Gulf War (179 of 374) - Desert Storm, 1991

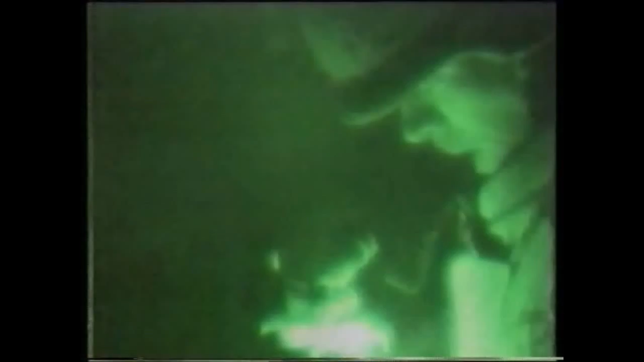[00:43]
The gunners set their sights on an Iraqi supply depot six miles inside Kuwait.
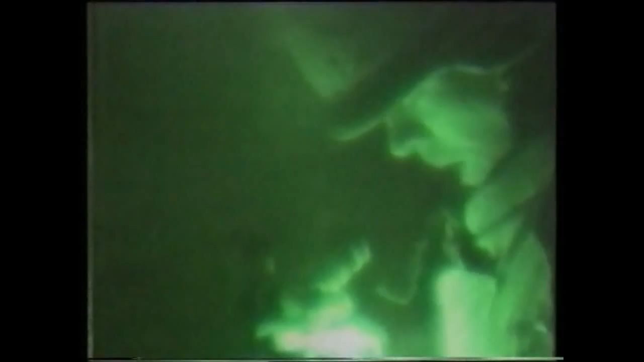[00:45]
The coordinates punched into a computer that makes these guns the most accurate weapon in their arsenal.
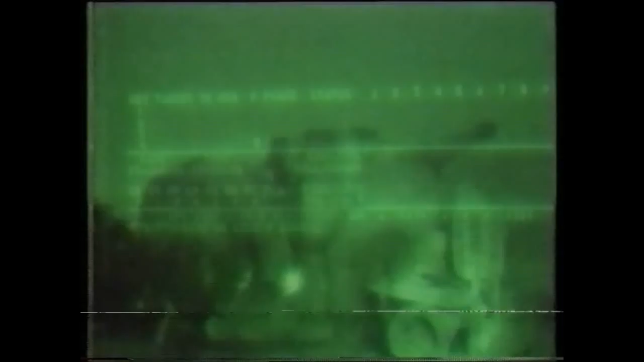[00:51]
At a minute to midnight, the howitzers spat out their opening salvos.
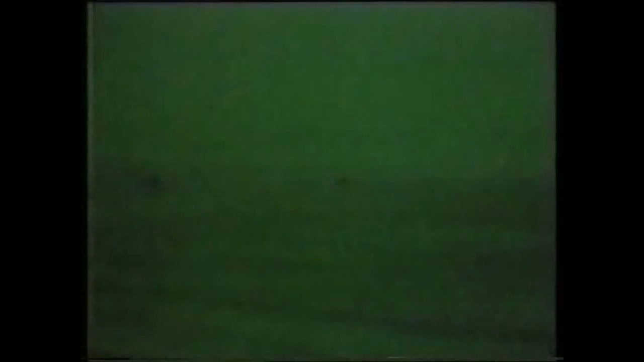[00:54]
Inside 13 minutes, the howitzer battery loosed off 72 rounds. The lack of enemy response suggested they hit their mark. Even so, they moved out fast to avoid detection.